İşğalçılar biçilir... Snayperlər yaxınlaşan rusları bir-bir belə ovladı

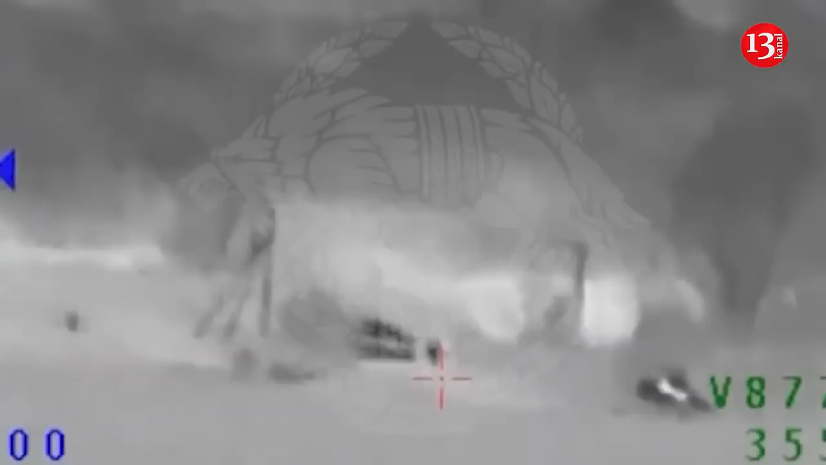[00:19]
Xüsusən snayper vasitəsilə canlı qüvvənin məhv edilmə görüntüləri qeydə alınıb.
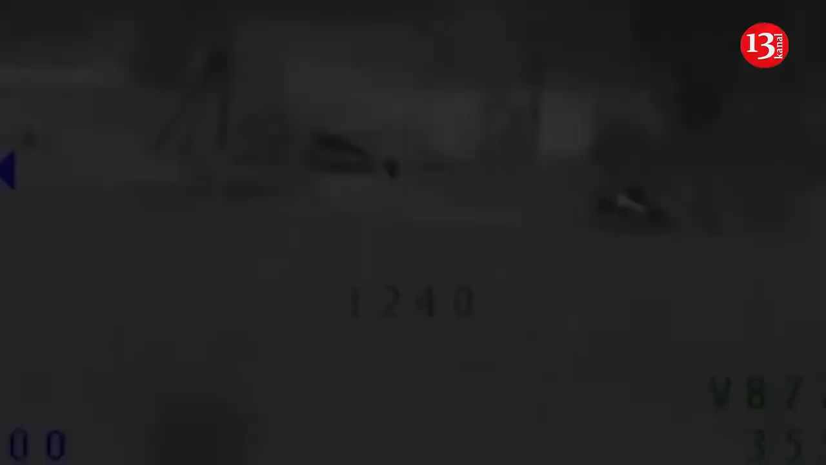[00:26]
Əməliyyat qüvvələrinin xüsusi cihazlarla lentə alınan və Telegram kanallarında yayılan görüntüləri sizə təqdim edirik.